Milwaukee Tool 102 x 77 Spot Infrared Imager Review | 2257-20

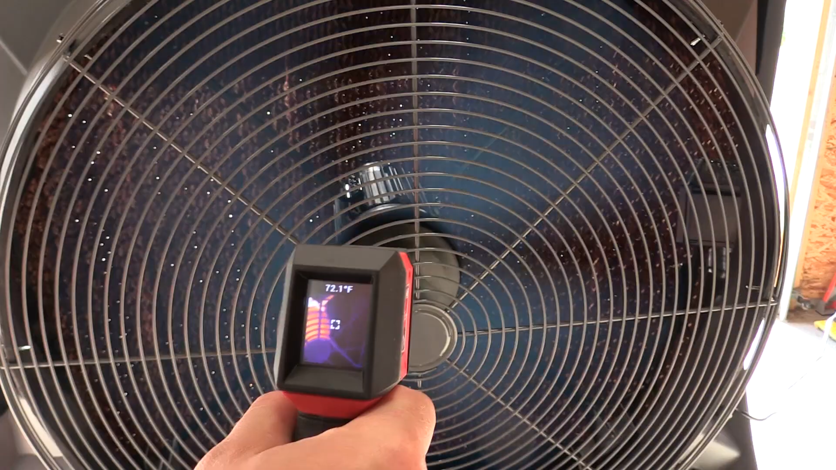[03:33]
On screen: spot 72.1°F
you're done so if you've wanted one of these i know back in the day we always wanted to have one a little temperature sensor so you could put the laser on an area and it would say that's 300 degrees that was cool they were up there in price this is 20 times that a lot more cool and probably